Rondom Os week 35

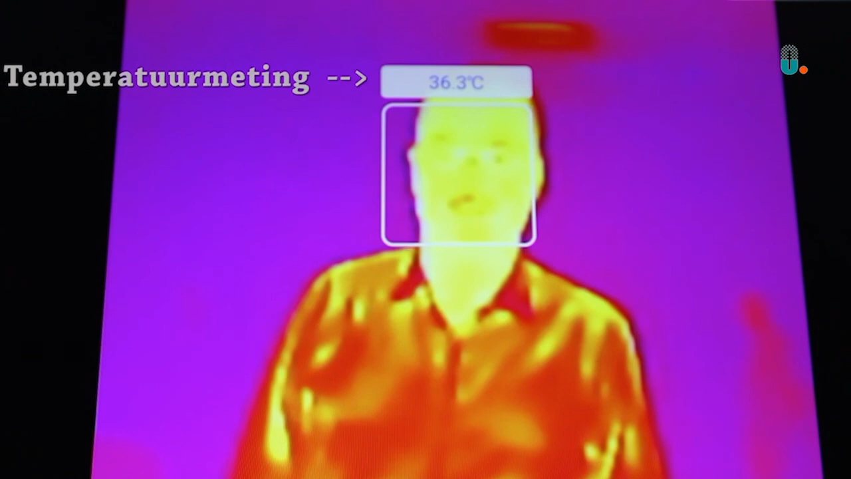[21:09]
On screen: spot 36.3°C
Dus de camera zijn speciale camera's die echt warmtebeelden kunnen maken.